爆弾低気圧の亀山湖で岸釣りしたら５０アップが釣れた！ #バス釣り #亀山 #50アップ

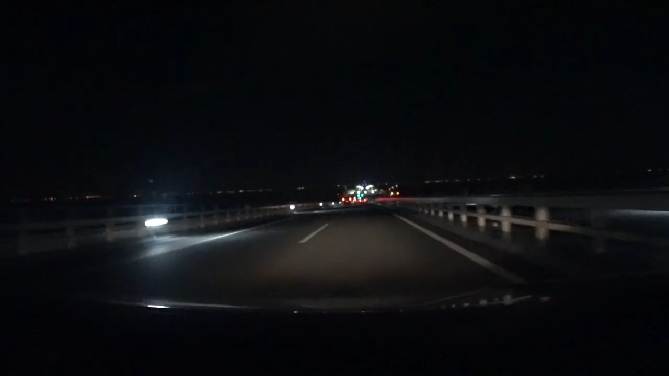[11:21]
風速の表示が19メーターねえもうあと1メートル上がったらどうなんだこれ20メーターって通行止めかなうーんまあまあ無事に海ホタルまで来たんでこっからうわっ流されるトンネルに入れば川崎に行けるいやーしかしねこの最後の最後にビュンビュンに流されるよそこで事故れないからねちょっと